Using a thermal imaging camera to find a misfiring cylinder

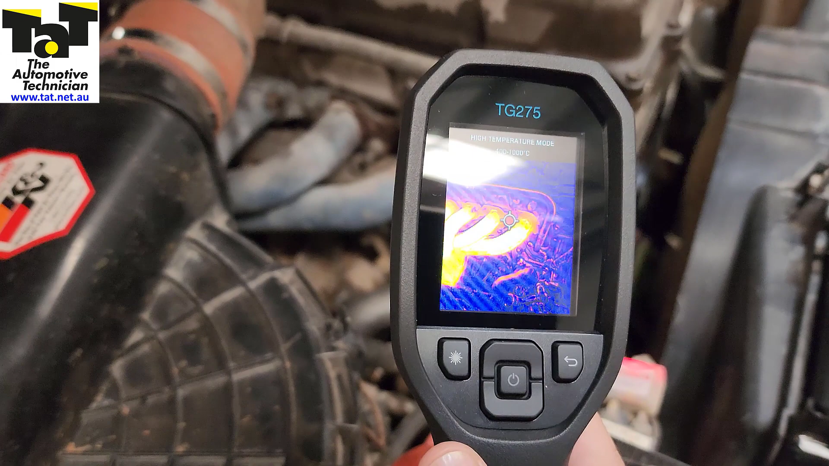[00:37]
So you can see the first four anyway all lit up very
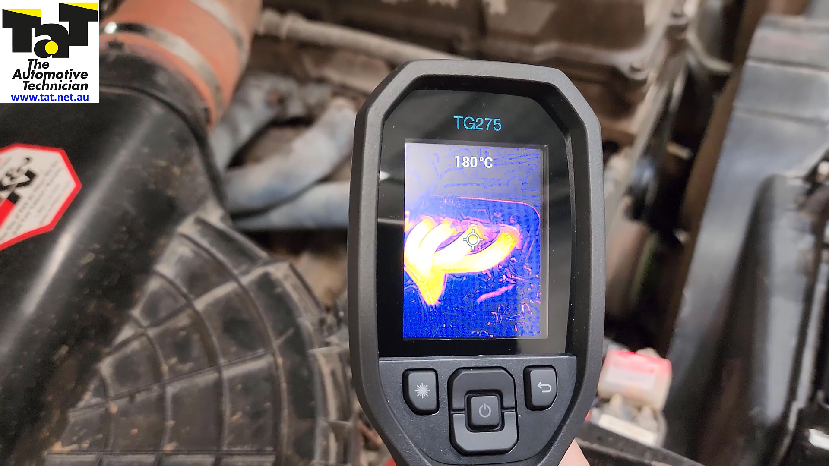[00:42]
On screen: spot 180°C
very hot and if we just go over to the back three
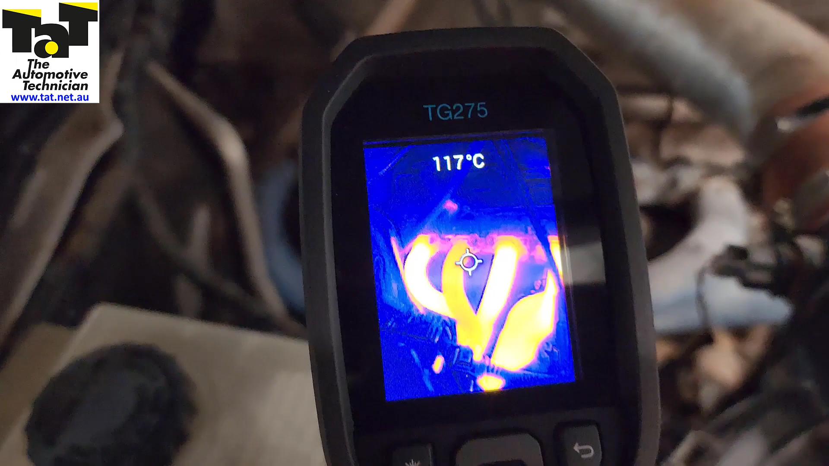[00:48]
On screen: spot 117°C
it's actually showing a little bit brighter on the
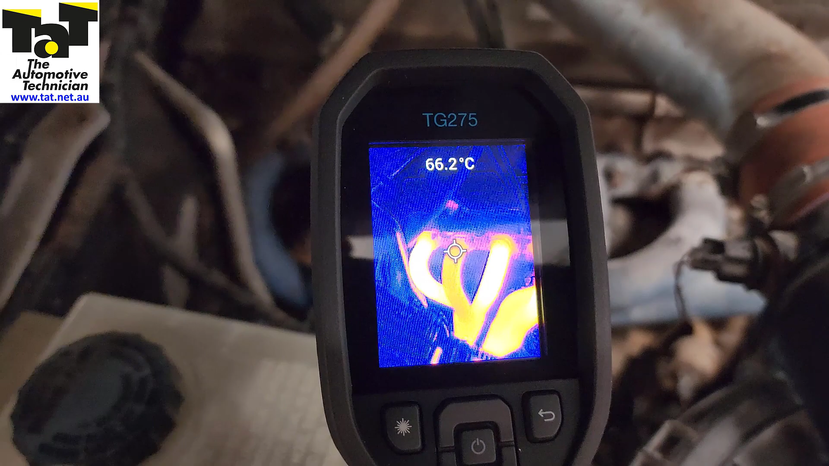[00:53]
On screen: spot 66.2°C
camera than it is but that number five where my pointer is in the middle is
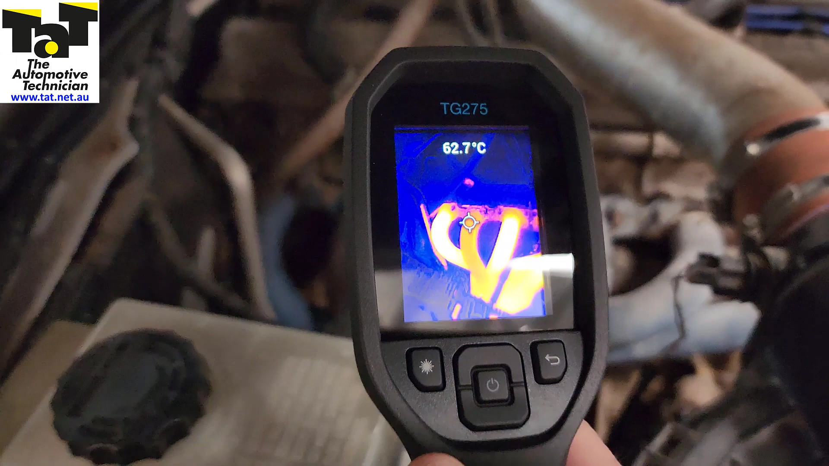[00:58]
On screen: spot 62.7°C
actually really cold or not hot at all. So we know that the combustion is making the heat and there's not enough heat there. If there's no heat there we know that that's our misfiring cylinder. So it's sort of coming to life a bit but it's not.
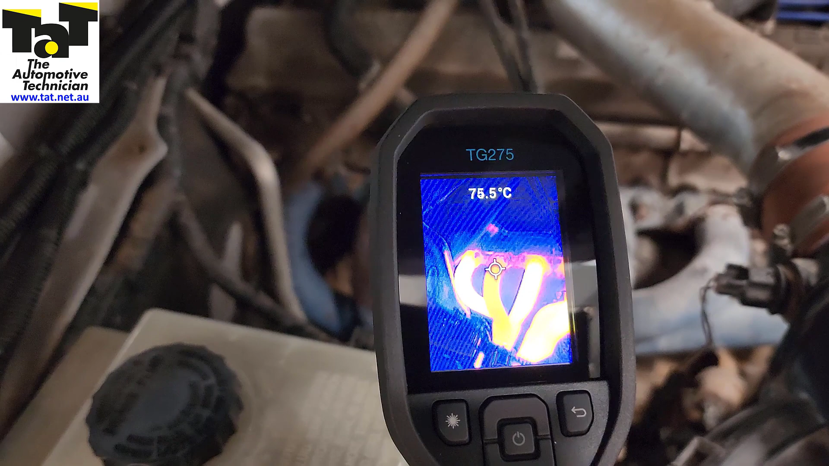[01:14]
On screen: spot 75.5°C
So I'll show you what we found
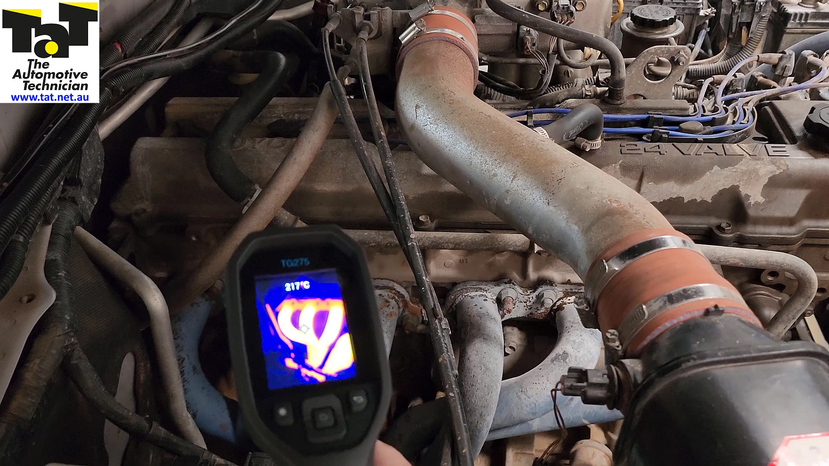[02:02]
On screen: spot 217°C
So our misfire is now gone and as you can see our exhaust at the back is absolutely red hot so we know that our we can see that it's going to be sparring any longer so we know what we're going to get for this vehicle
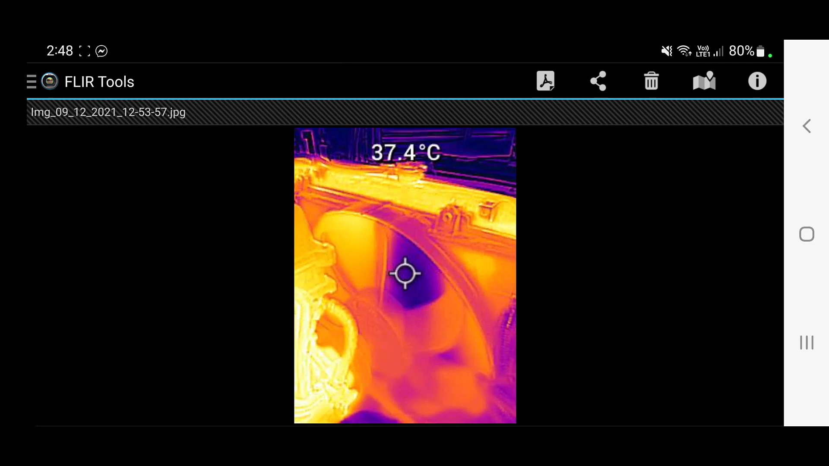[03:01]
On screen: spot 37.4°C
the job card as you can see this is a radiator off a Toyota Land Cruiser that was having some cooling system issues and this is one of the faults a bit of a cold spot in the middle of the radiator there and let's let's see what the next one is so this is a a blocked radiator on this impulsar as you can see the top line of the radio then further down we got you know a lot of cold spots in the radiator that's another angle of it another angle over there
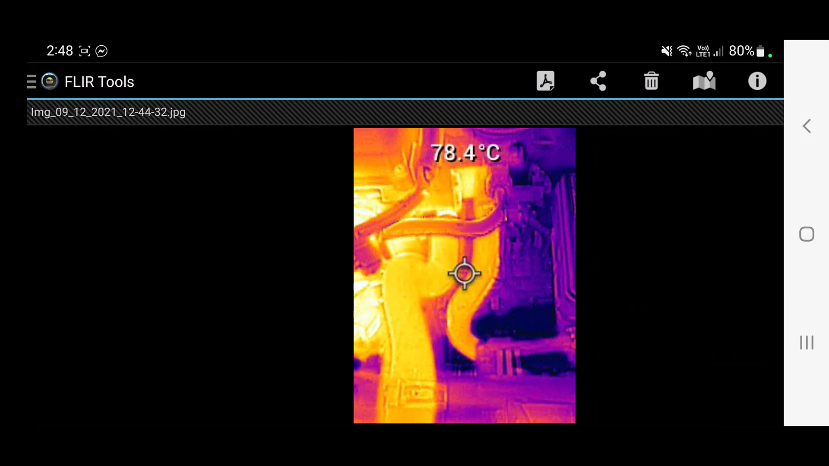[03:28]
On screen: spot 78.4°C
this is that same this impulsar with a
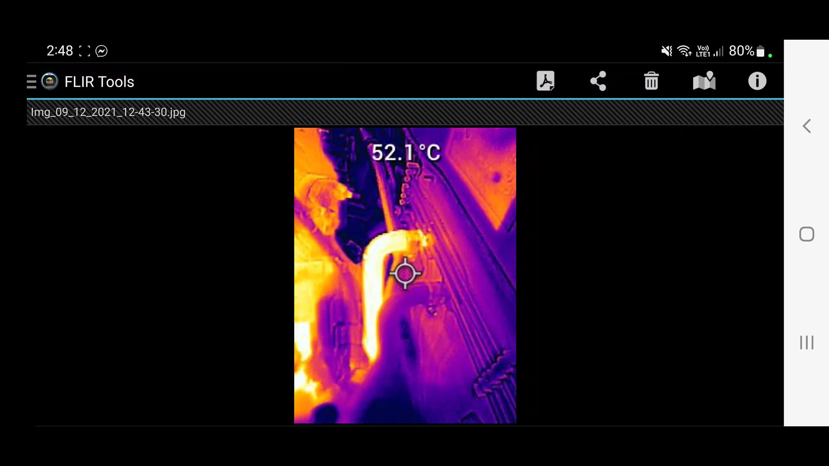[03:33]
On screen: spot 52.1°C
blocked heater cool as you can see we've got a red hot hose on one side going in
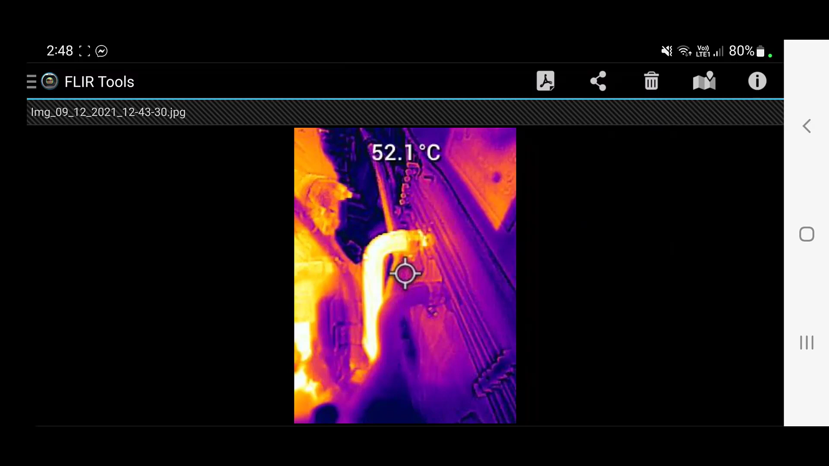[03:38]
On screen: spot 52.1°C
and we've got dead cold on the other side this
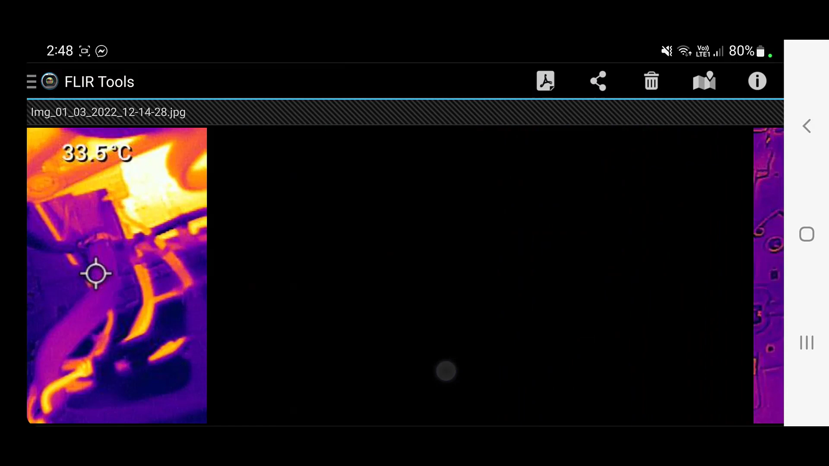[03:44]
On screen: spot 33.5°C
is a vz commodore and basically it was overheating on and off and we never got to fail and it came in one day and as you can see the top of the radiator is dead cold that's the front of the radiator fan
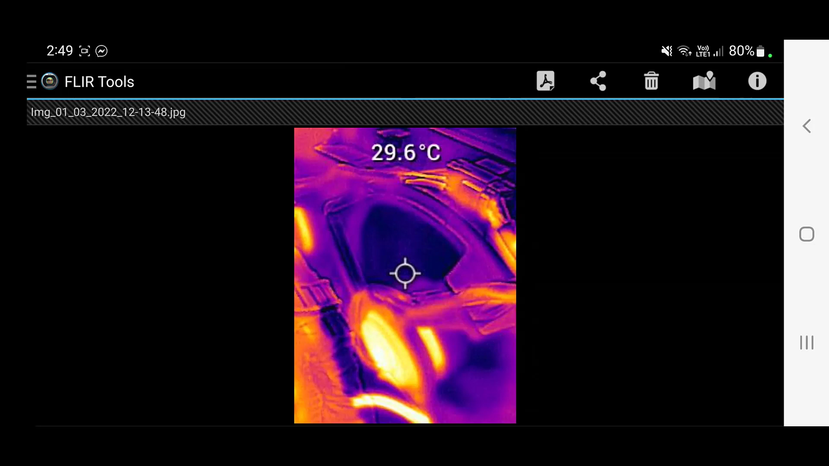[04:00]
On screen: spot 29.6°C
side dead cold and then we go to the top hose and as you can see the top of the hose is hot and might be a little bit misleading but as you can see below it's starting to get a bit cool but what you're actually seeing is the radiant heat of the engine that's heating up that top hose so this thing had a blocked thermostat so that's what the fault was so there's just a couple of examples of where else you can
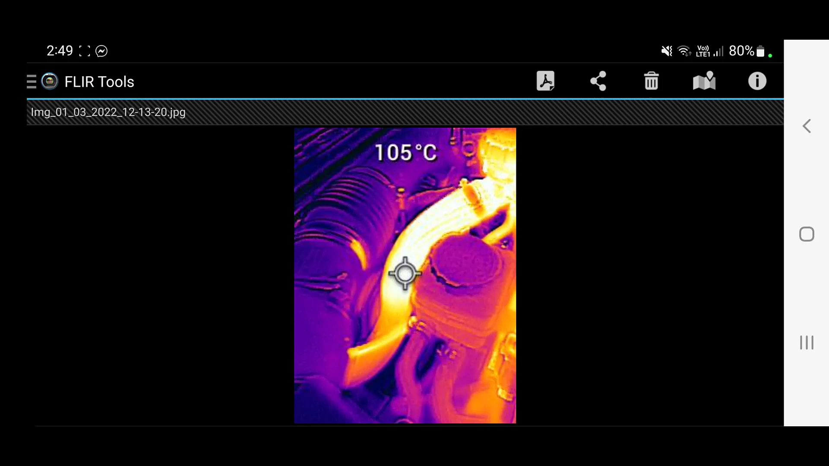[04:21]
On screen: spot 105°C
use a thermal imager and they're really handy to have and some of them are really well priced so yep back to the video so there you go guys hopefully that makes sense it's a really great tool to have you know what